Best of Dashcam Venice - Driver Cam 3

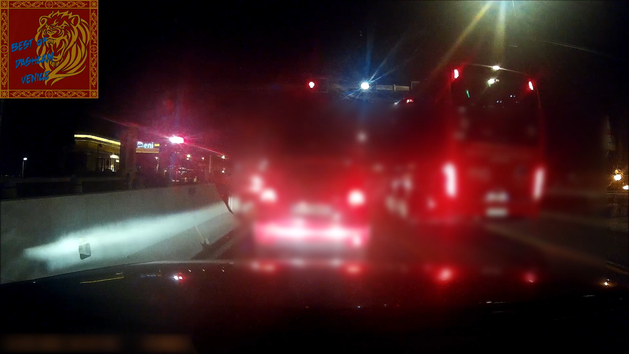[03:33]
Sicuramente mi ha chiamato per andare in letto. Madonna, guarda quelli! Pazzoide! Guarda quella macchinetta piccolina, si è fatto tutto il tratto contromano per stare davanti a tutti.